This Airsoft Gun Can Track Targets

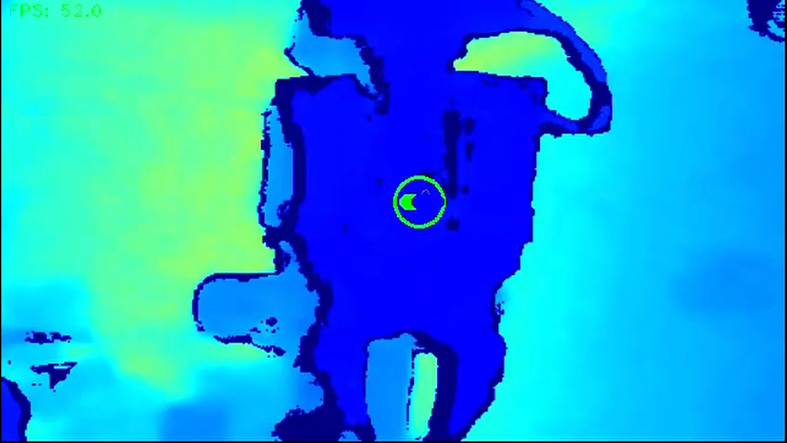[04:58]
Since it knows the angles of the target from the color image, it knows which pixels in the depth image to look at to find the distance to the target.
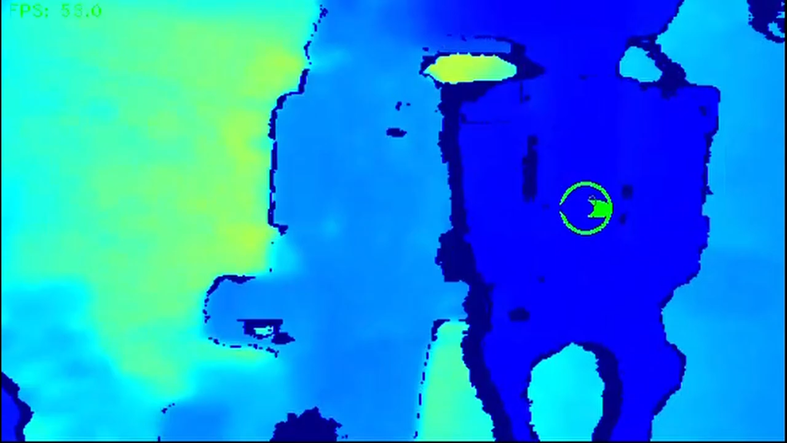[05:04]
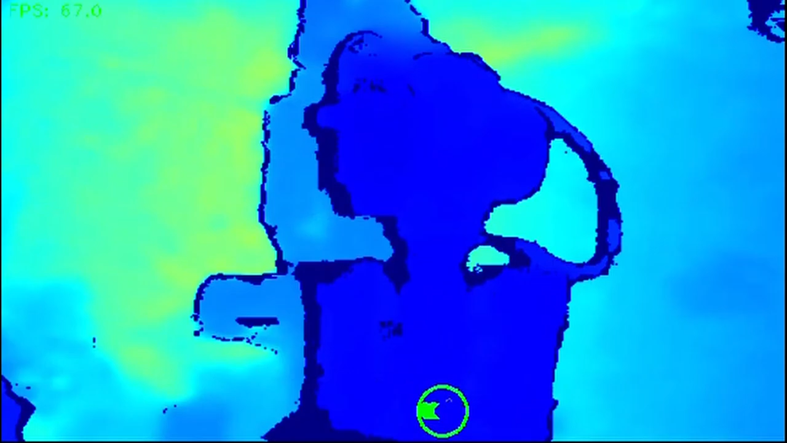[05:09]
That distance and the angles from the color image, along with some trig, are used to calculate the exact 3D position of the target.